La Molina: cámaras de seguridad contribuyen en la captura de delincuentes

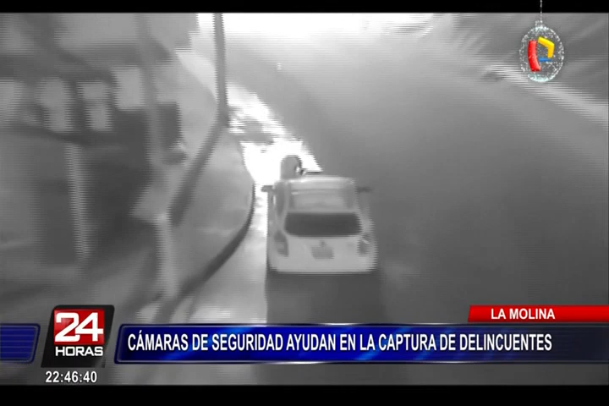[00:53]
Eran las 4 y 33 minutos de la mañana cuando una cámara de vigilancia de la urbanización Los Constructores logra captar los precisos momentos en los que este delincuente extraía el emblema del vehículo. Nicanor Guayata Sea cortó el sistema eléctrico de los faros del vehículo.
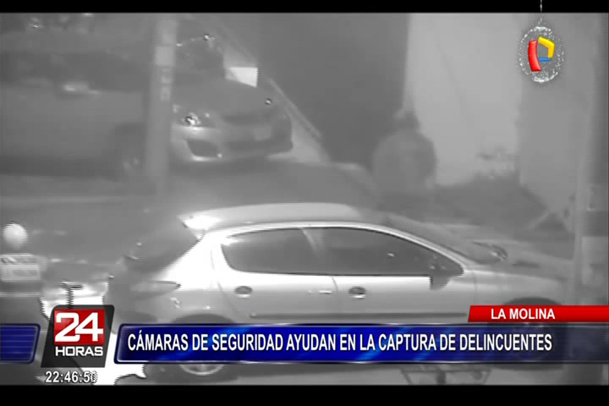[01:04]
Este sujeto, pese a intentar huir, fue capturado y conducido a la comisaría del sector.